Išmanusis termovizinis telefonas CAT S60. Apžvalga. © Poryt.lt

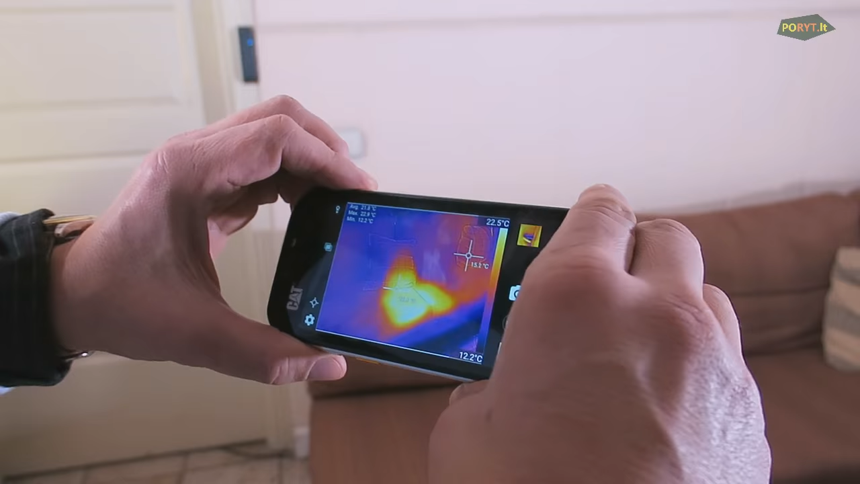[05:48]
On screen: scale top 22.5°C, scale bottom 12.2°C
ir jinai yra šitą baltai geltoną.
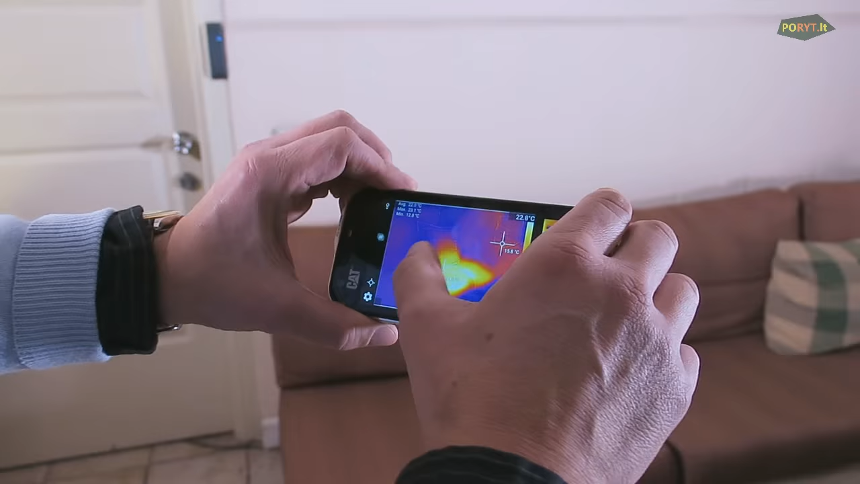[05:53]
Jinai yra šilta, nes man atsikėlus kaip tik šitą vietą į kaito. Ir mes ją matome. Matome po sofą šaltą zoną.
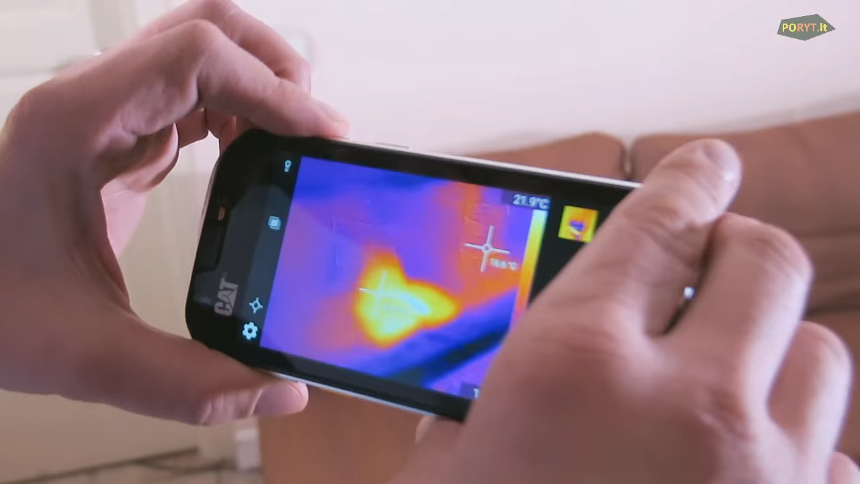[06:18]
Pabandam pažiūrėti kitus objektus.
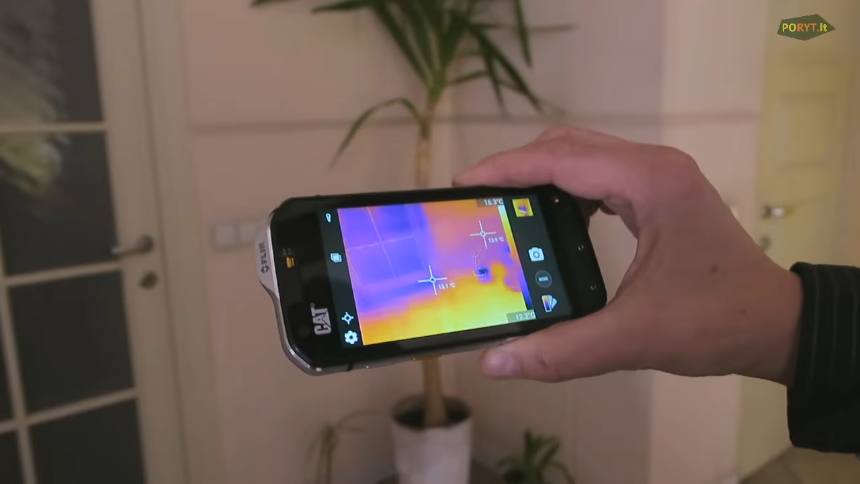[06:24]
Palaisti tą gėlę matome šitą vietoje.
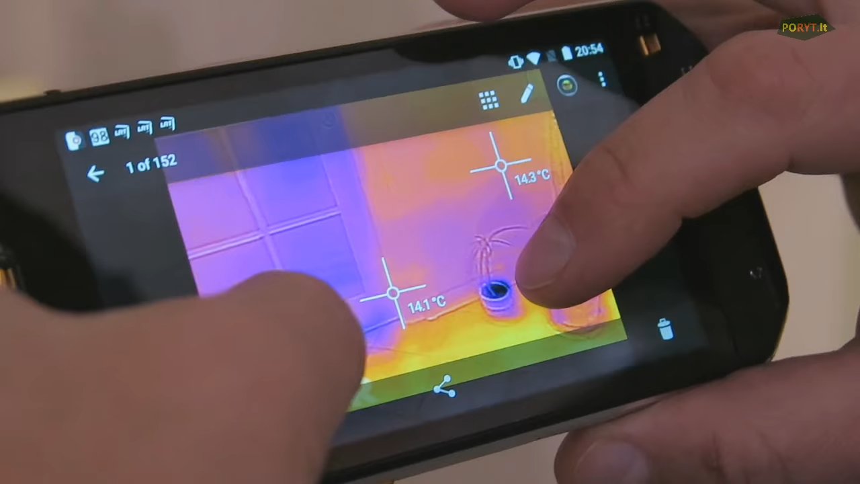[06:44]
Kitaip tariant, garuojantis skystis vanduo iš žemės atšaudo.
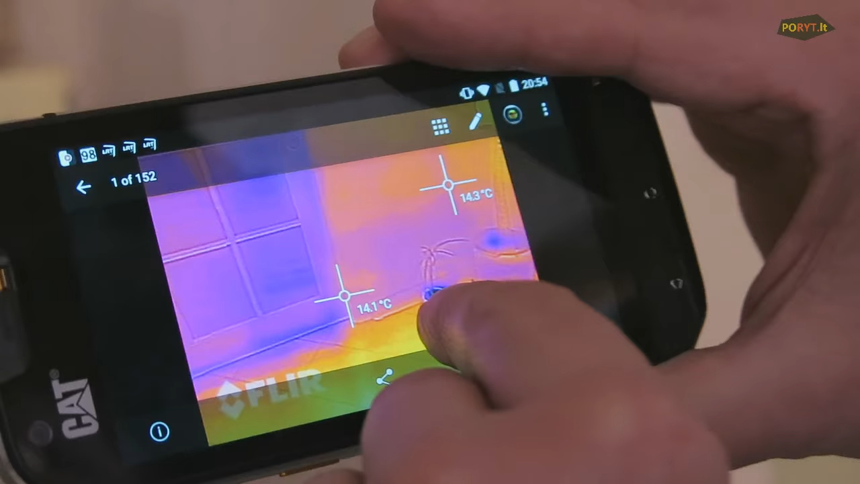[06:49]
Matome, kad už šitų dūrų yra šalčiau negu šitoj patalpoj.
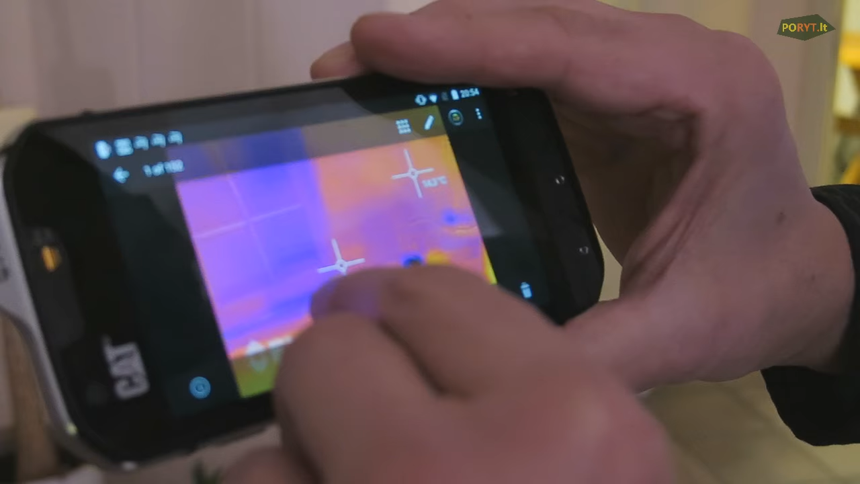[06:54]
Ir va štai šitą meliną zoną yra šaltesnė.
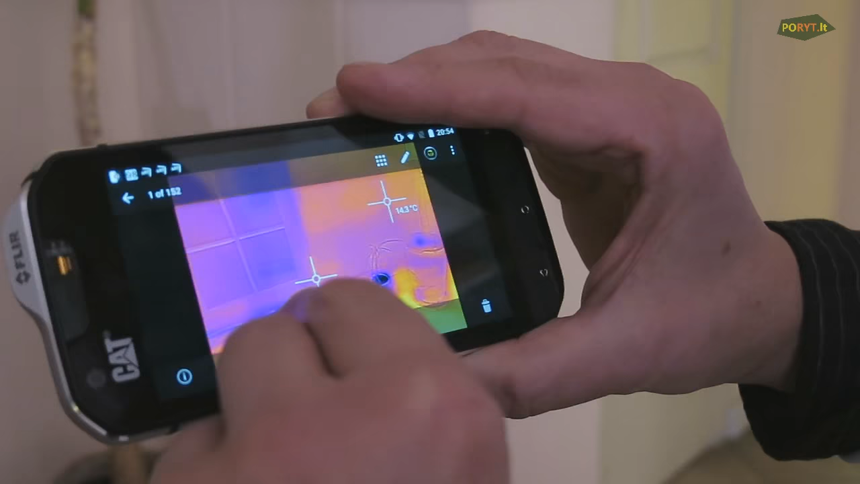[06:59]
Matome, kad šildinčios grindys šitoj vietoj yra.
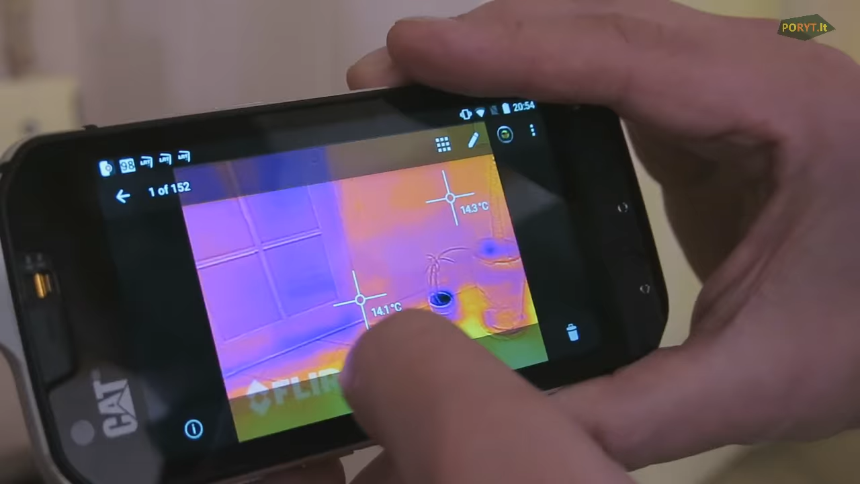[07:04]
Ir iš šitos spalvos matome, kad grindys yra šiltesnės.
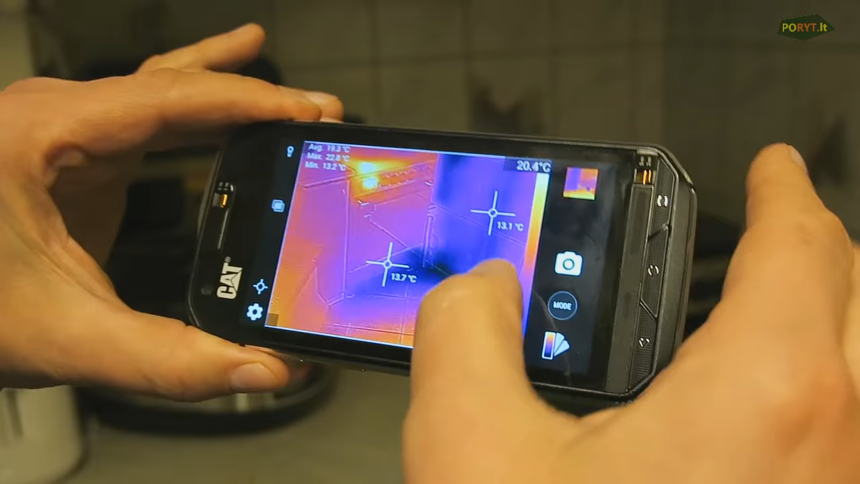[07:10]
Štai šitoj vietoj yra temperatūros nuotekiai. Nuotekis matome,
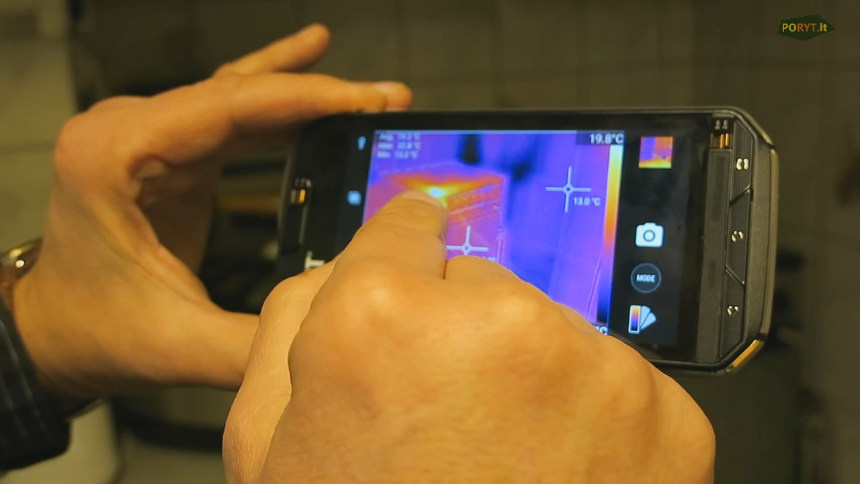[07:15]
On screen: scale top 19.8°C
kad laikrodis elektros skrosnelės yra šiltas.
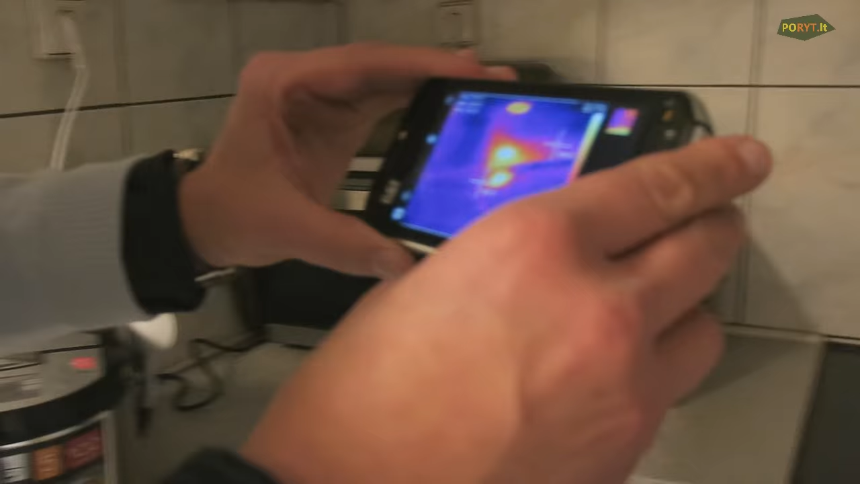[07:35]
Žiūrint vizualiai į elektros skrosnelę, nesimato, kad kas kuri nors būtų šilta.
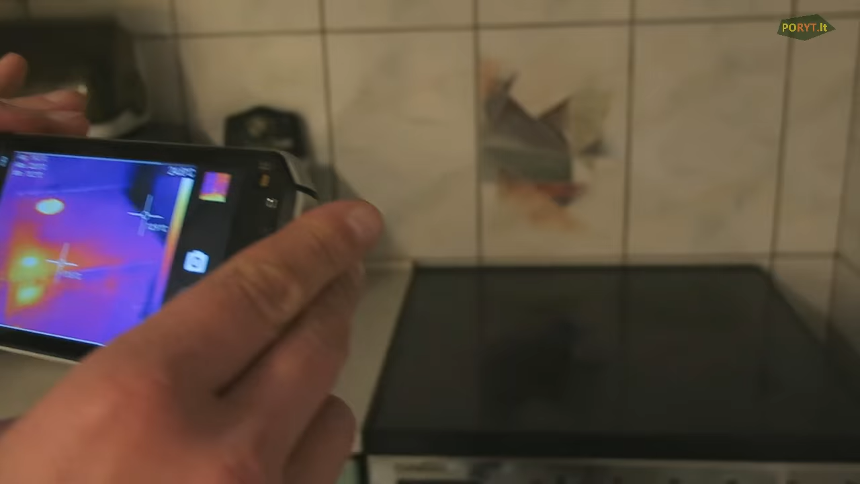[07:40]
Bet tik vos, vos, penkietą sekundžių pašildžiau ir matosi, kad va štai šitą zoną yra karšta.
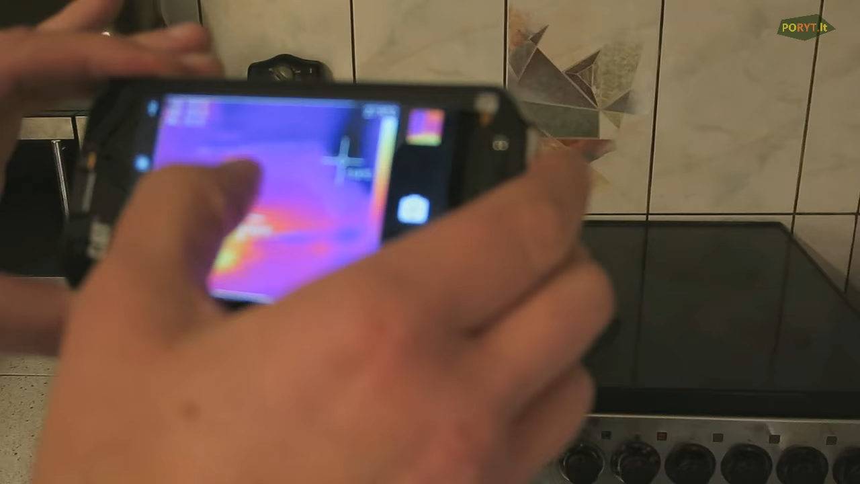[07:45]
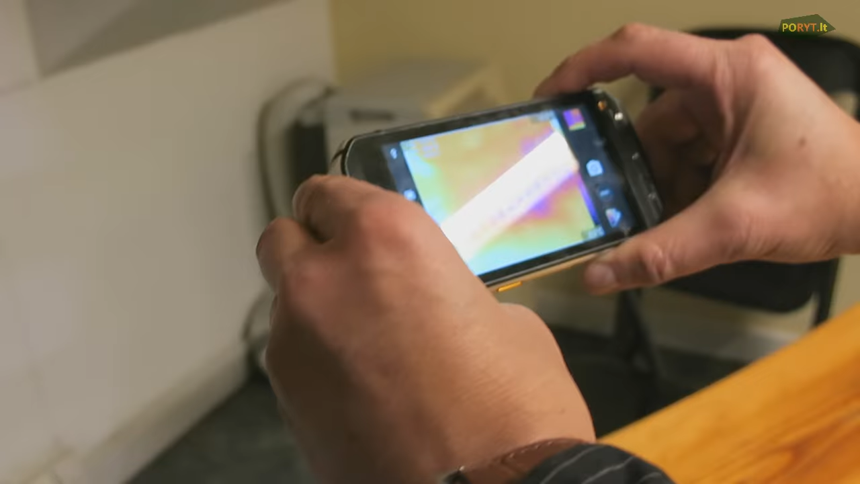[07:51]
O pavyzdžiui, čia mes matome, kad prie plintuso va štai šitoj vietoj yra termo nuotekis.
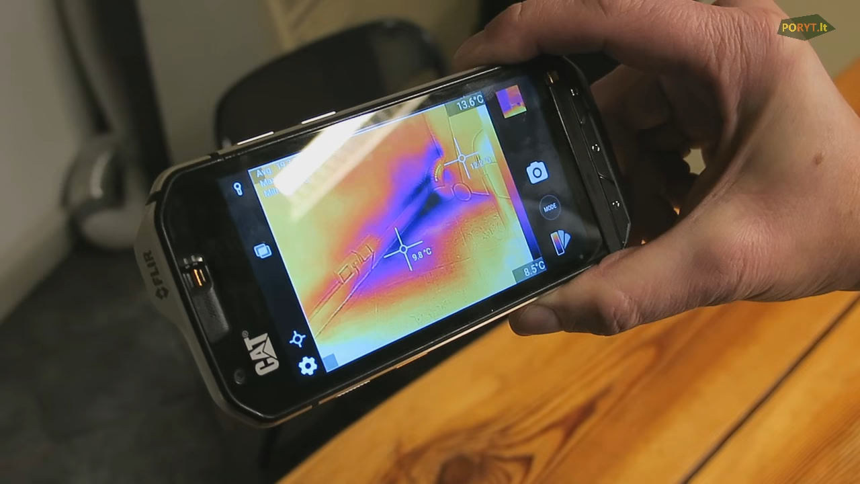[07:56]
On screen: spot 9.8°C, scale bottom 8.5°C
Reiškia, šitoj vietoj mes įdėsime dabar pastangų šiek tiek.
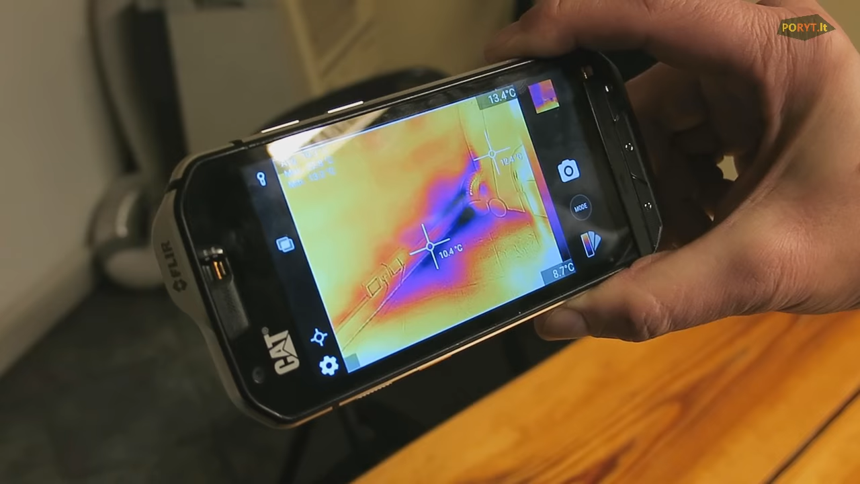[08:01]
On screen: spot 10.4°C, scale top 13.4°C, scale bottom 8.7°C
Ir apšildysime šitos kampus, per kurios daugiausiai šilumos mes prarandame.